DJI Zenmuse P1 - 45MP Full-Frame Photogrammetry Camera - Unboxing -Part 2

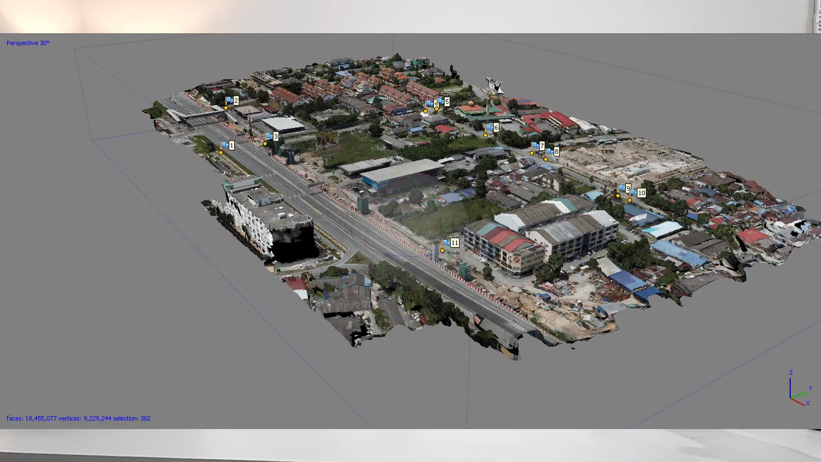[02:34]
So this is what the data looks like. You can use it for your surveys, any of your inspections,
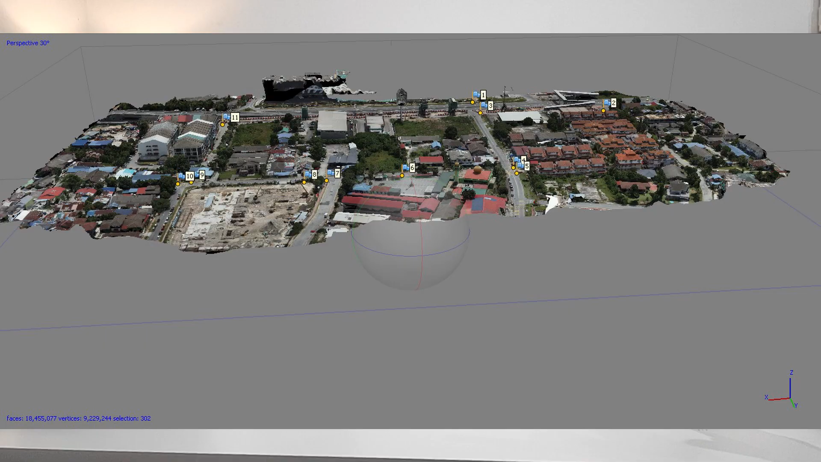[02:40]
as well as any planning, especially for slope, angles, and any detail inspection that you would like to do.